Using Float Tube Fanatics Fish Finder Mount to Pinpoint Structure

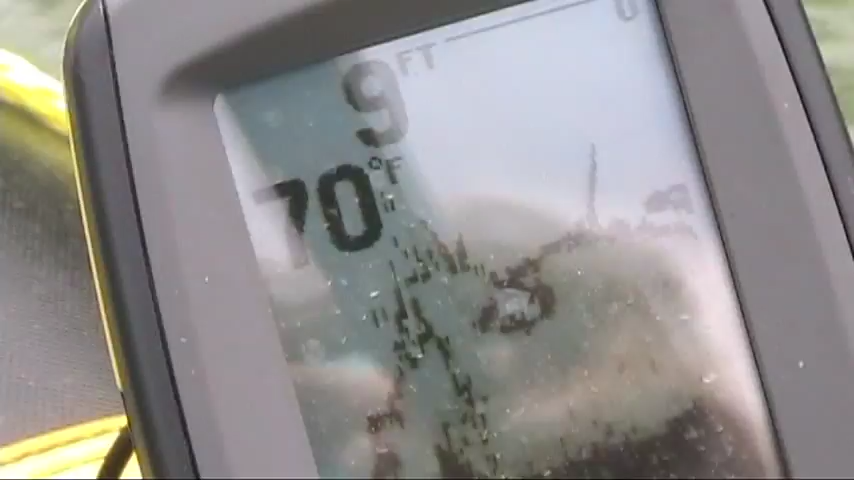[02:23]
On screen: depth 9 ft, water 70°F
see that's what your depth finder helps you find all that junk right there
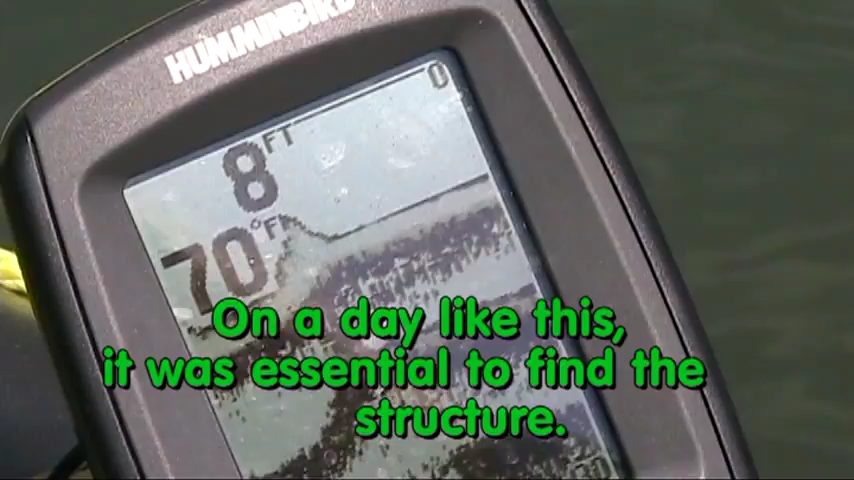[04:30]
On screen: water 70°F
rock or whatever who knows what it is the chances are there's a fish sitting on it